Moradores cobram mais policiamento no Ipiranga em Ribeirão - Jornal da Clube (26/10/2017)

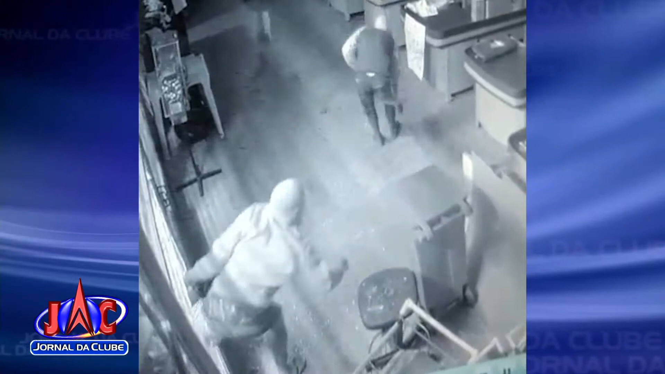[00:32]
Um deles está descalço e nem se preocupa com o vidro quebrado. Rapidamente, eles enchem sacos plásticos com as mercadorias e fogem. Eles levaram chinelo, mercadoria de perfumaria,
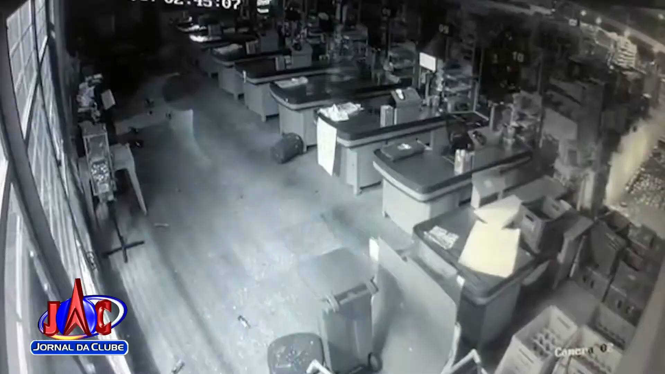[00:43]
destilados, chocolate, levaram bastante mercadoria. Prejuízo de quanto?